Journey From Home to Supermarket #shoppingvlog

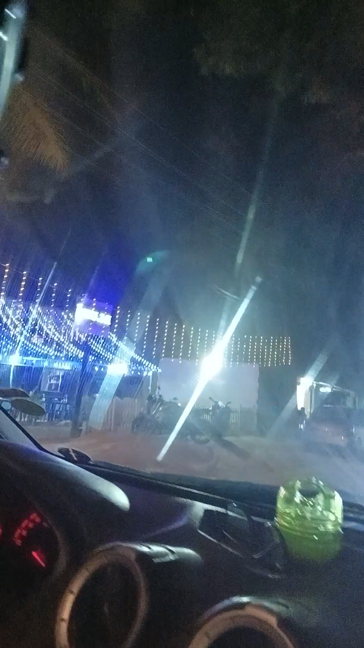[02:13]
Blue Square. So that's like people where they sell meat in India.
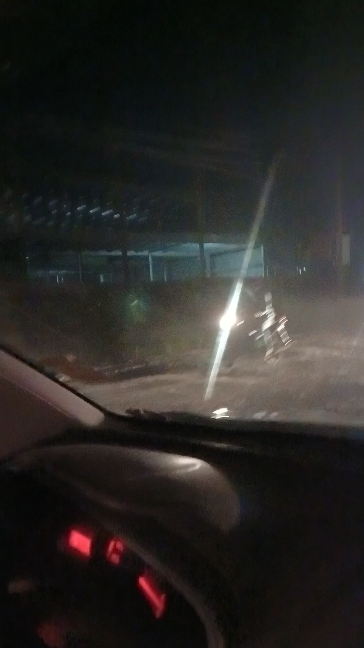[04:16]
So there you see, I don't think you can see it properly, but it's like they're building one store, a Big Mart.
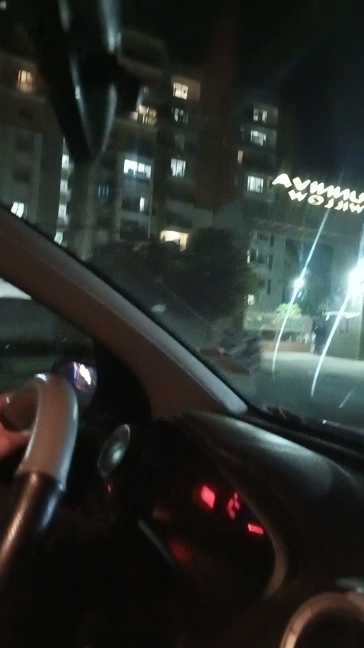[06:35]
So that is also an apartment, Saneva Villa, but I've never really gone to that apartment.